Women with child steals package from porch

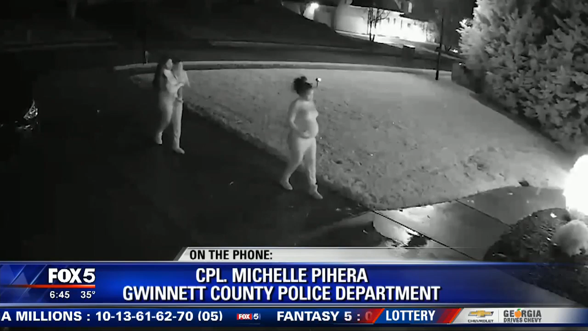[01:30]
There was no car seen in the surveillance footage.
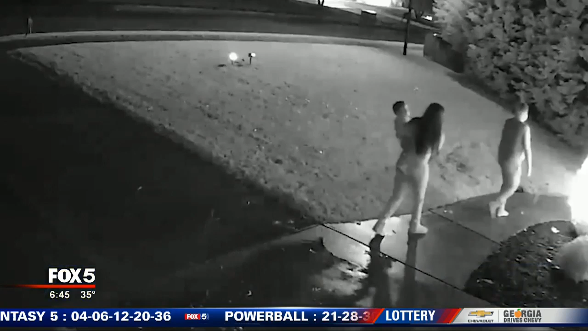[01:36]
So it's very possible that they parked their car someplace else and then approached on foot.